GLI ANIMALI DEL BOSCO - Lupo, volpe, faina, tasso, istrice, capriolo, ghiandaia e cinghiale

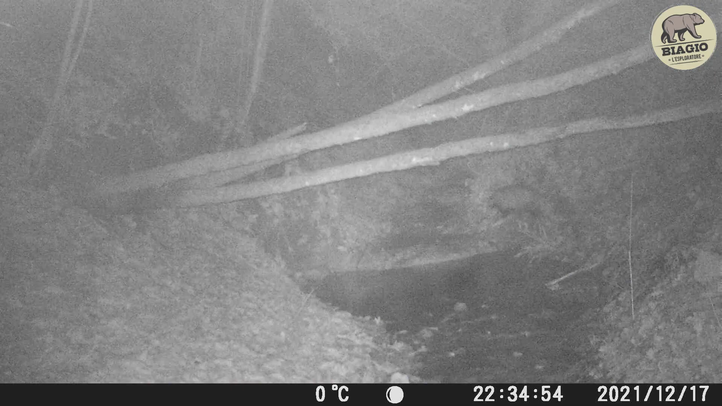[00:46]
Tenete gli occhi ben aperti, perché tra poco scoprirete chi verrà a bere in questo riuscì. Intanto arriva un tasso in lontananza, una femmina di capriolo, ed
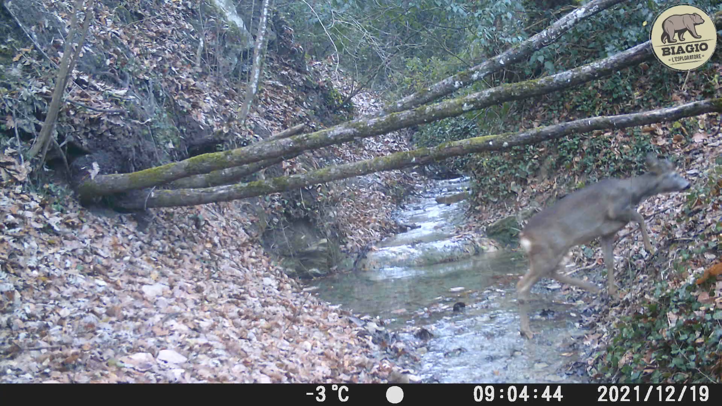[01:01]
ecco un bellissimo lupo che si disseta in piena notte.
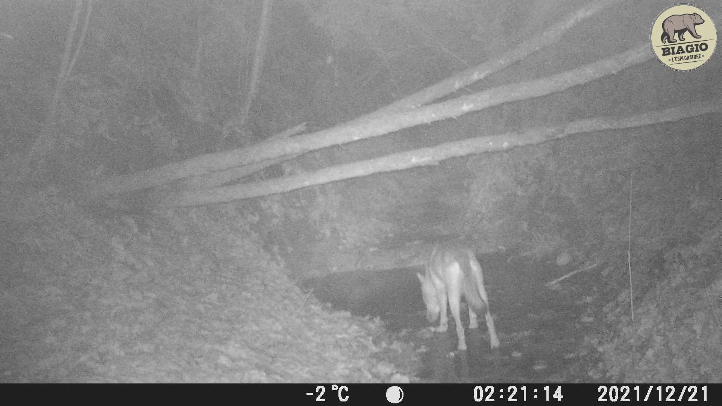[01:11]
Avevi moltissima sete! E con lui c'è anche la sua compagna in lontananza.